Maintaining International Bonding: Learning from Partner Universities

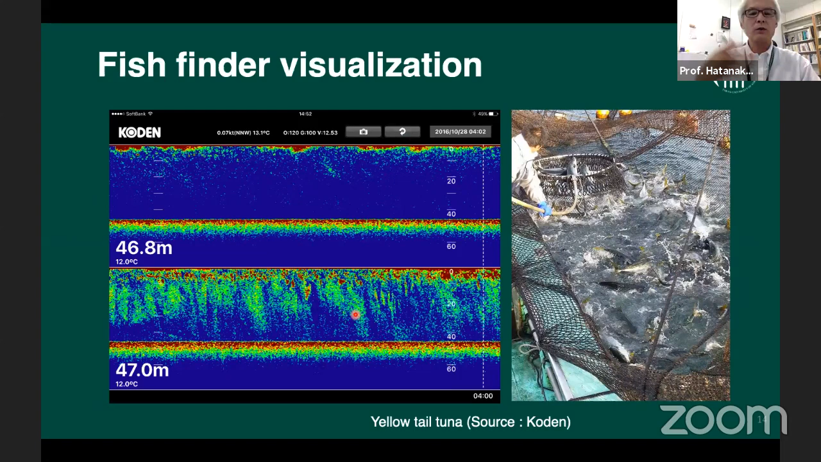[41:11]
And by looking at these kind of echoes on ground, the fishermen can decide when do they go to the fishery or when do they, how much do they can expect to for the harvest.